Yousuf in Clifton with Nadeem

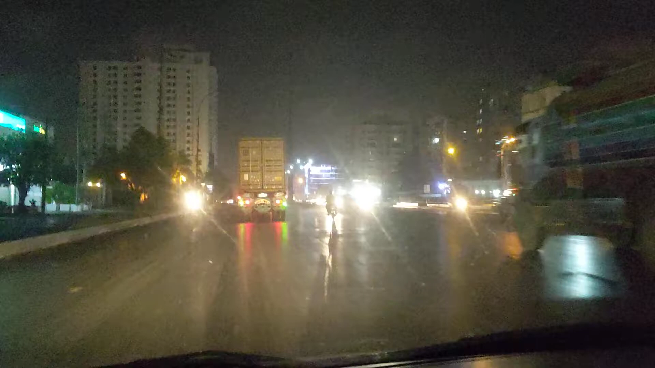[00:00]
This is Clifton Road. We going from my old house towards